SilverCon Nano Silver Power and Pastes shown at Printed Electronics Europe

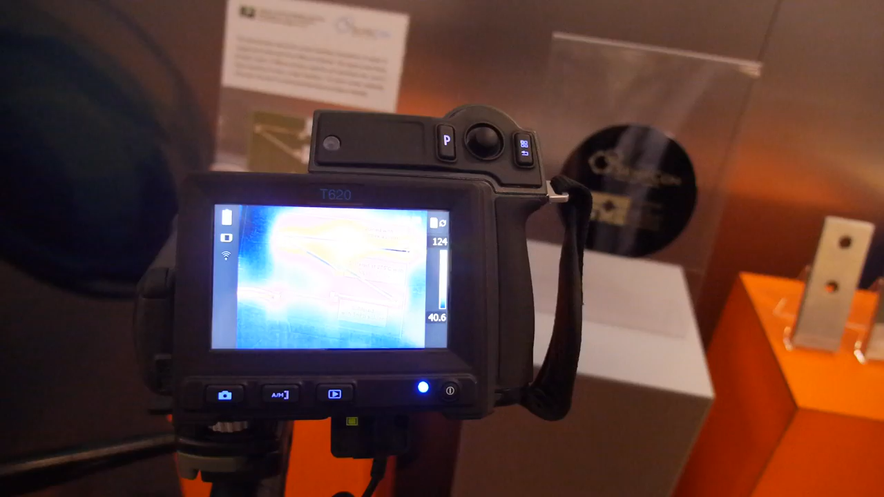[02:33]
To make a junction. And in the center we can see the junction done by our paste.
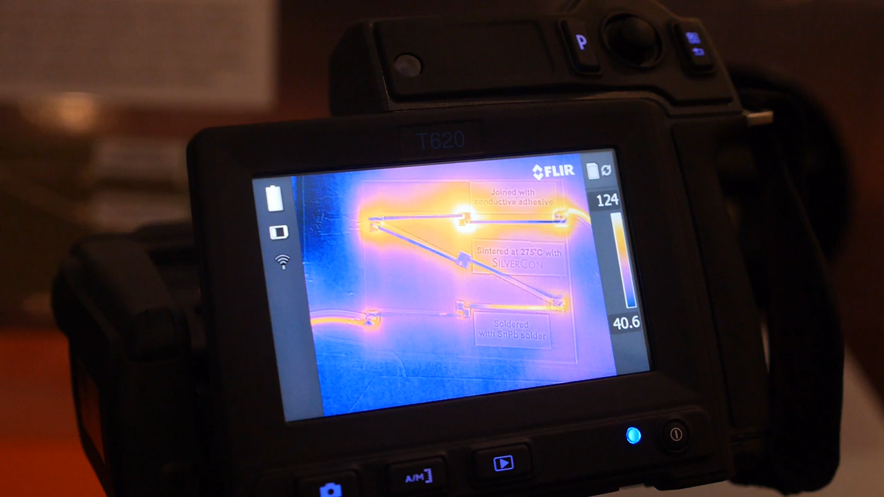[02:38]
Two others on the top and on the bottom are done using soldering and gluing.